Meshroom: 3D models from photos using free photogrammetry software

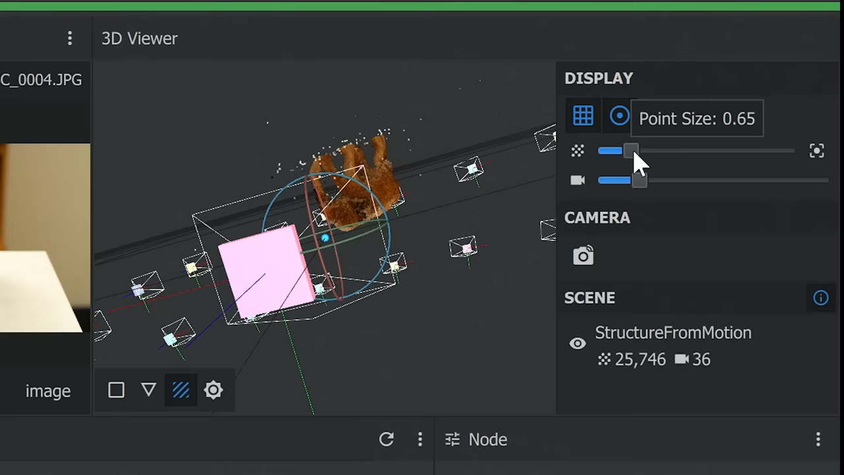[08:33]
We can change the size of the points on the elephant, the ones that have been created there, as you might see coming up down there. And we can also change the size of the cameras if it makes it easier to see things.
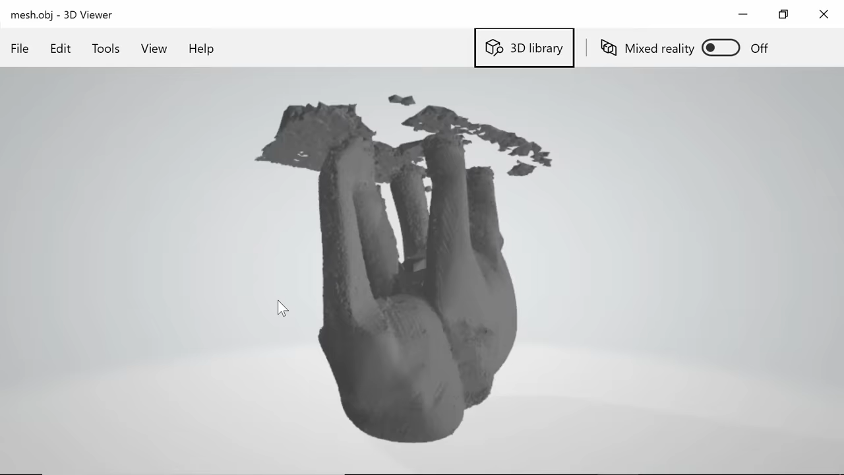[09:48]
and there's a bit of a extra data, a few extra polygons and things around the top. But we can sort this out.
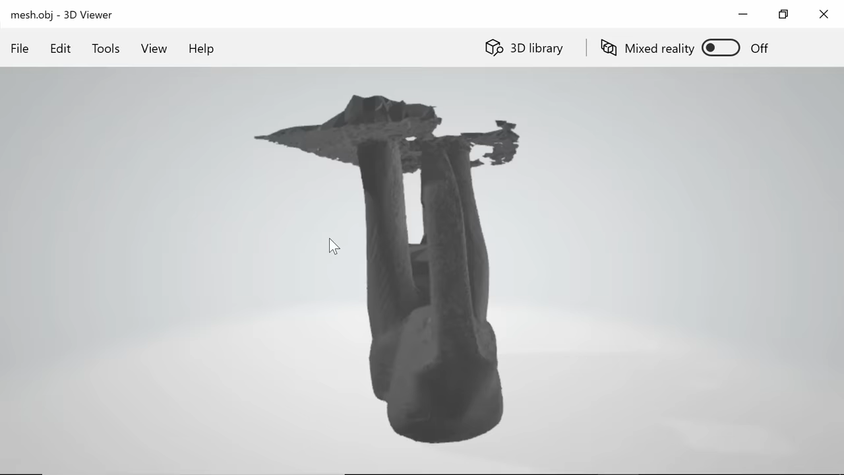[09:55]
We can actually remove these extra polygons and things fairly easily, as I'll show you in the next segment of the video.
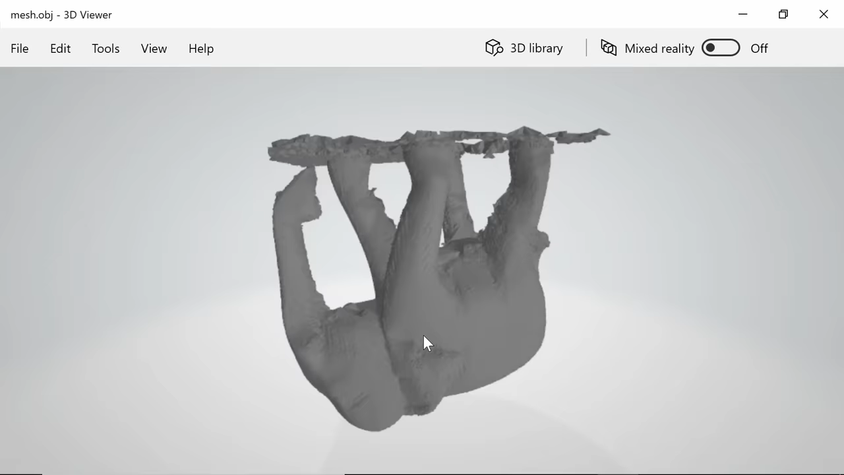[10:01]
But just before we do that, it's worth pointing out that here in this video, all I'm going to be looking at is the geometry created by Meshroom,
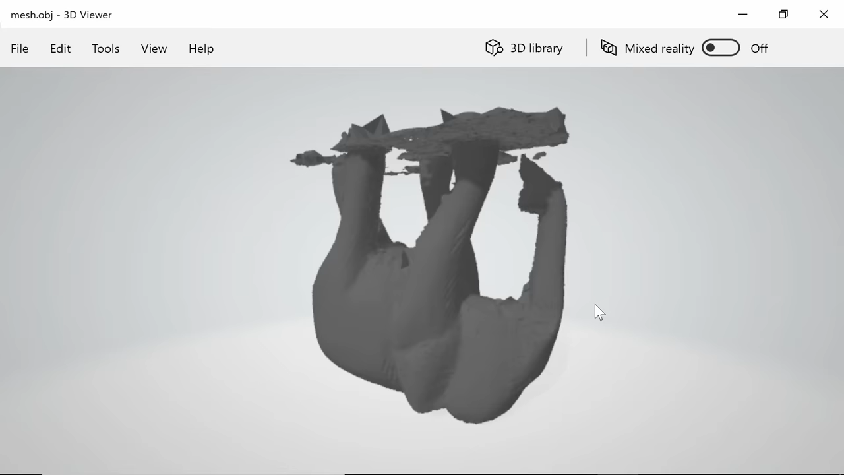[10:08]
the actual object we're looking at on the screen here without any color on it.
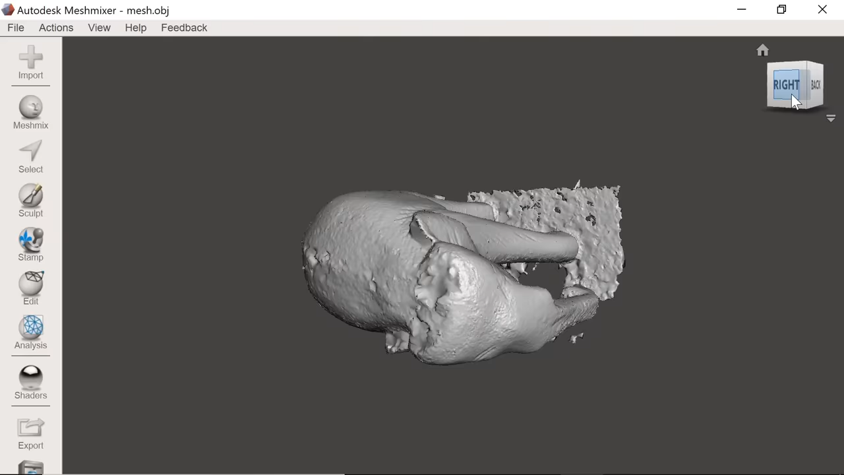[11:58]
And as you can see, the elephant's come out pretty well. There are a few problems on the top of the object and under the belly because inevitably the photographs don't show that bit of detail so well.
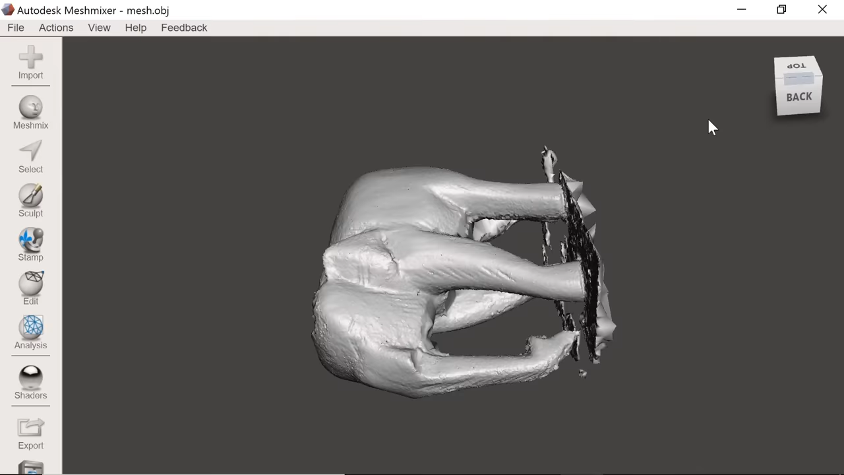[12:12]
But certainly things need to be sorted out a bit because for a start, the elephant's on its side.
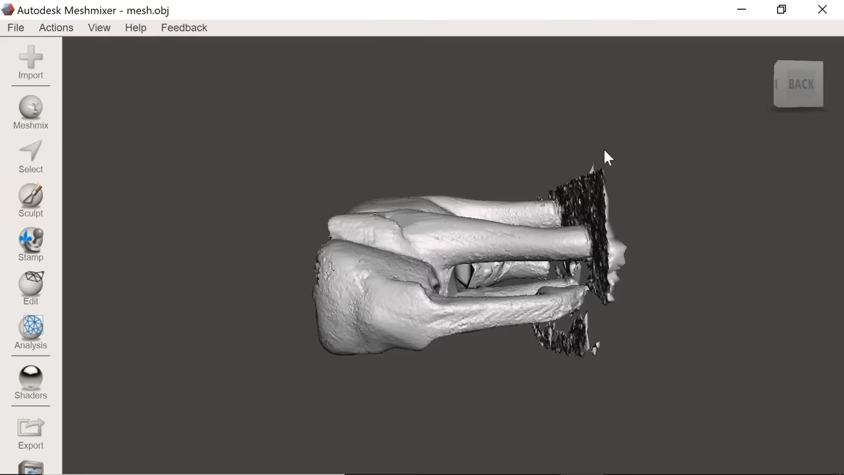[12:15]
So let's sort out that by going to Edit and Transform. We've now got some little handles we can pull to turn the elephant around.
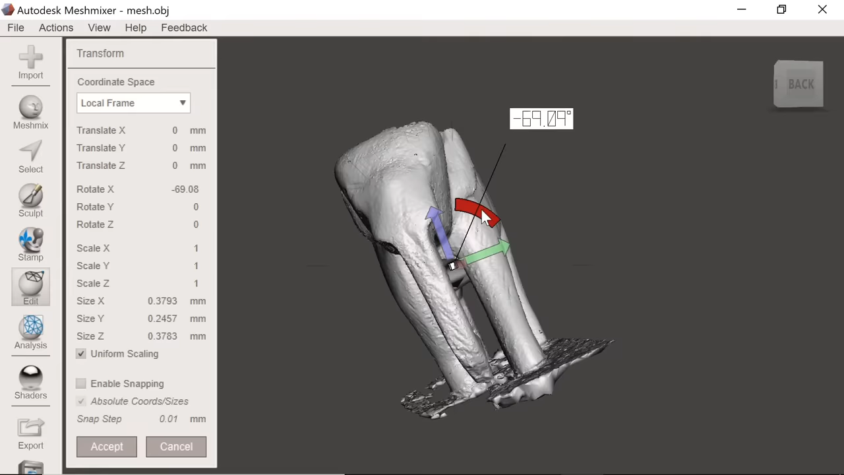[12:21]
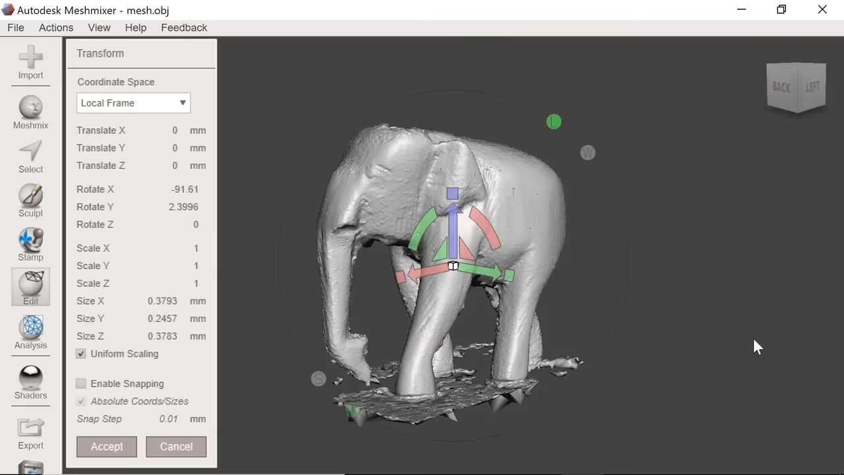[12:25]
And that looks pretty good to me, so we'll accept. And the second thing I'm going to do is to do a plane cut,
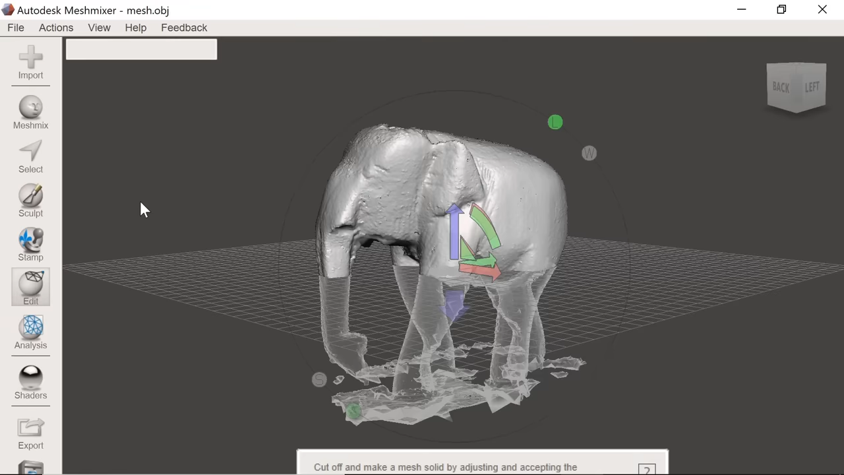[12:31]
which allows us to cut a plane through the object, a well-named tool. And if we just drag this down, we're going to take it down towards the base of the feet, above all the spurious polygons. We'll leave it about there, I think.
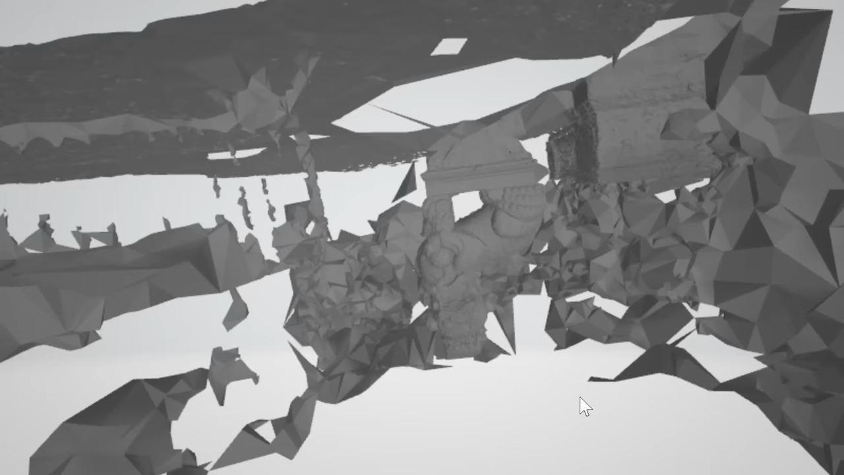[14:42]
But let's try and get the lion a bit closer to us on the screen.
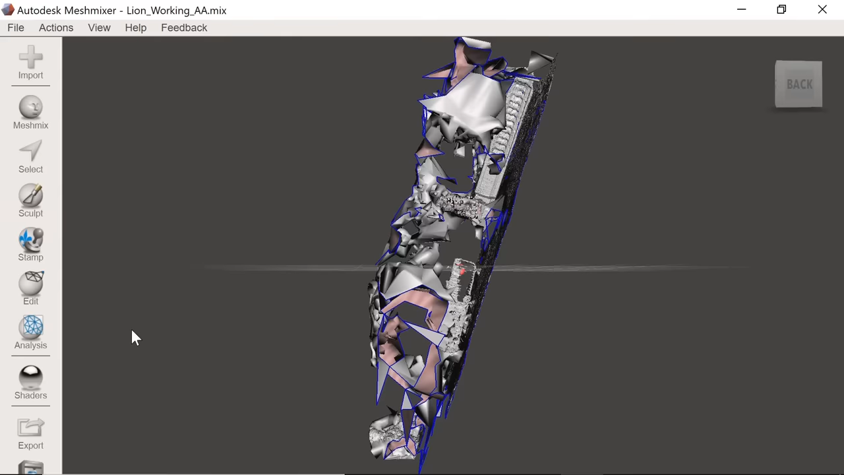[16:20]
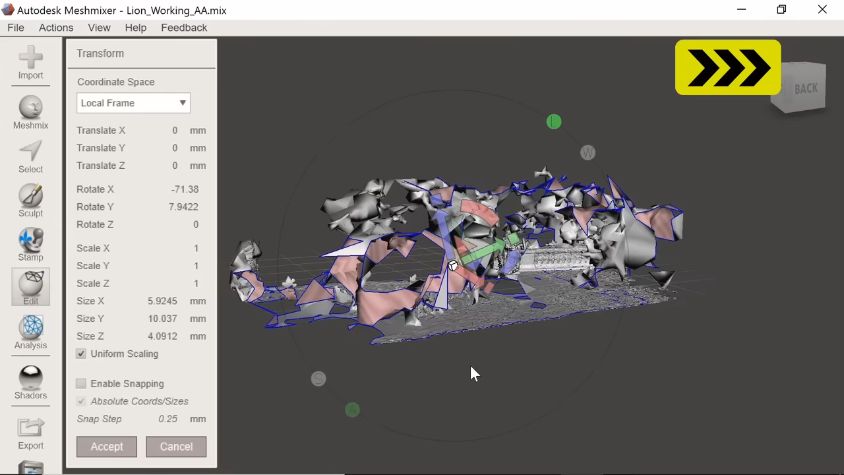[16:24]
And then I had to start getting rid of all the extra polygons we don't actually need in the model.
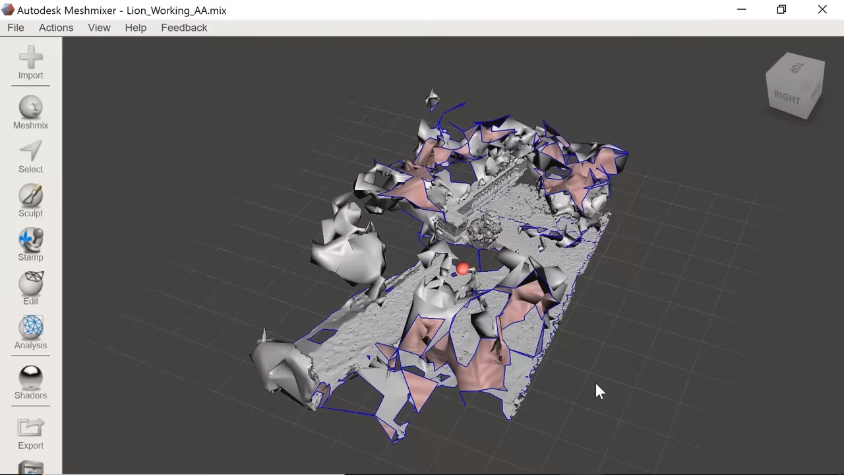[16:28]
And to do that, I used Select and then selected Lasso and drew on the screen to pick up polygons that weren't needed like that and clicked on Delete.
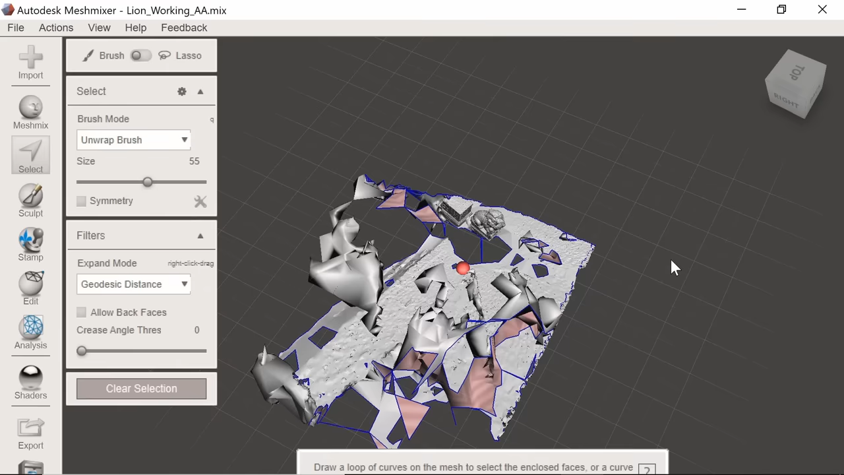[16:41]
And after a lot of rotating around and selecting and deleting,
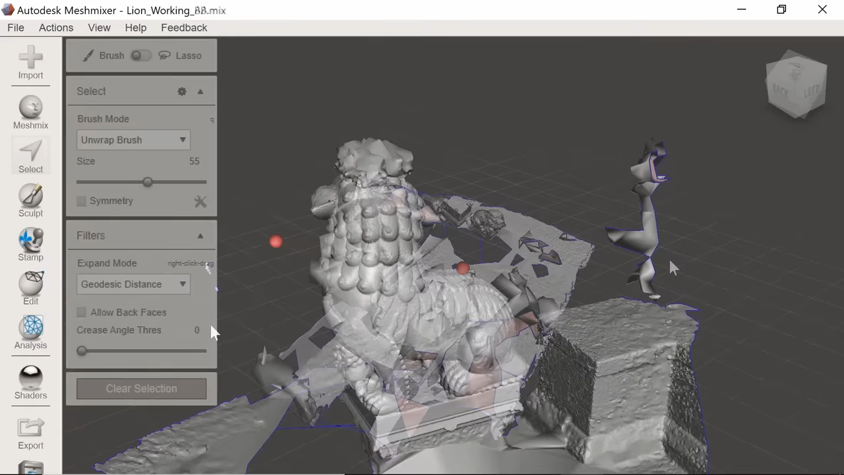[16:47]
I got to this point where there's pretty much only the lion left in the scene.
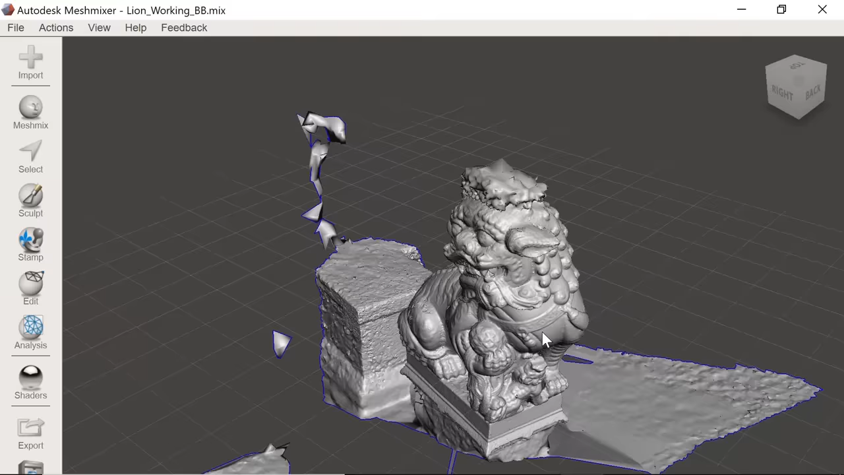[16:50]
We've got a bit of wall over here, a bit of ground, but I soon got rid of those and ended up with a lion like this.